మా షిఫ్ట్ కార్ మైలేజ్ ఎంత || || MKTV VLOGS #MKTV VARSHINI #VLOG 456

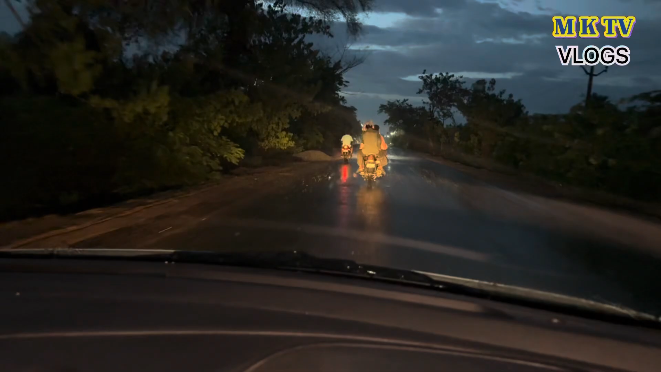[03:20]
కొంచెం తగ్గింది, కానీ రోడ్ల మీద పోవాలంటే భయం అవుతుంది.
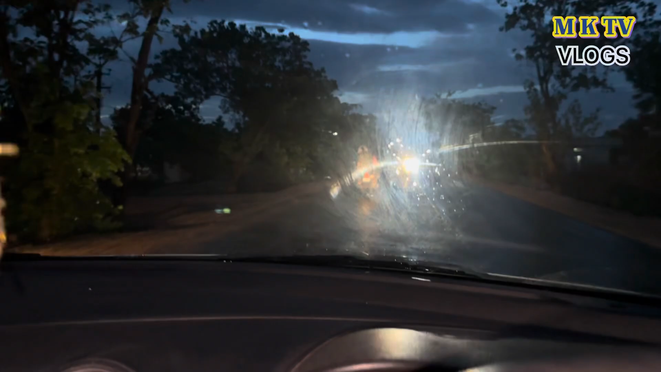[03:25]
ఎందుకంటే ఎక్కడ గుంతలు ఉంటాయో, ఎక్కడ ఇక్కడ ఎత్తువంపులు చాలా ఉంటాయో అని చెప్పి టెన్షన్ అవుతుంది అనమాట.